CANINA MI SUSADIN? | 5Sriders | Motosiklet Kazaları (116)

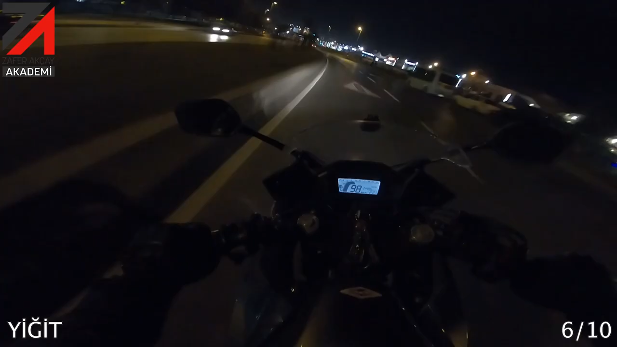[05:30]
Gece. Yiğit'le sürüyoruz. Yiğit o böyle kapatmış gidiyor. Yüzle falan. Karanlıkta iki kişi. Bakın resmen karanlıkta. Videonun başlangıcında 98 kilometre hızlı gidiyor Yiğit. Sol viraja biraz da içte tabii görmesi de zor. Ama karanlık ya. Gece sürmeyin diyorum ya işte bu yüzden bak simsiyah giymiş iki kişi. 24 kilometreye kadar düşüyor Yiğit.